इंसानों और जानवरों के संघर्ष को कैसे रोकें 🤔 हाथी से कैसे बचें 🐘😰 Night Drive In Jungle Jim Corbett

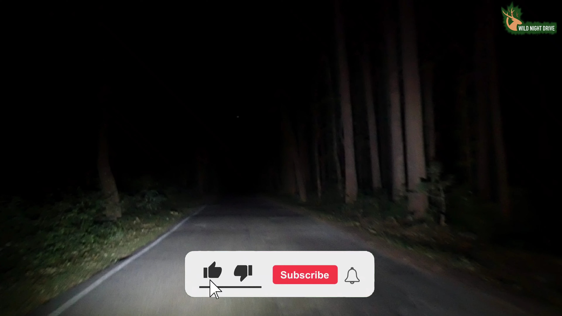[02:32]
जैसे कि आप देख रहे हैं सुनसान जंगल शान्ती तो आपको प्रतित होई रही होगी इन जींगरों की आवाज से सीधा रोड है जंगल शान्त सुनसान सड़क
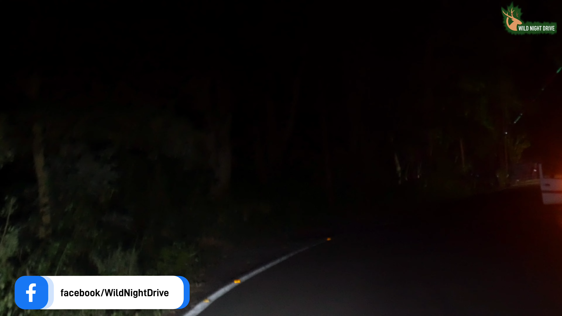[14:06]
लेकिन कार खड़ी क्यों है खराब हो गई क्या हो गया है चलते रहा देखते हैं ड्राइवर तो अंदर है हो सकता है किसी काम के लिए रोकी हो कोई बाद